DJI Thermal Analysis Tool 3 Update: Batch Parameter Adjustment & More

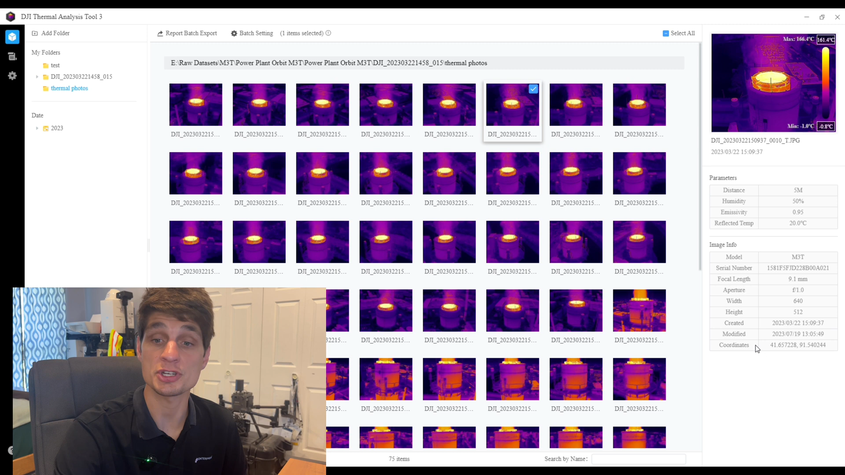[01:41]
Also if we were to click into this photo we can also see the coordinates of that image. And remember this was captured with the Mavic 3 thermal and so with the RTK module and so each of these images that were captured are very accurate outputs of the coordinates. One of the other nice features that we've been able to improve on are the annotations or the markups that we are gathering the measurements we're getting on these thermal images.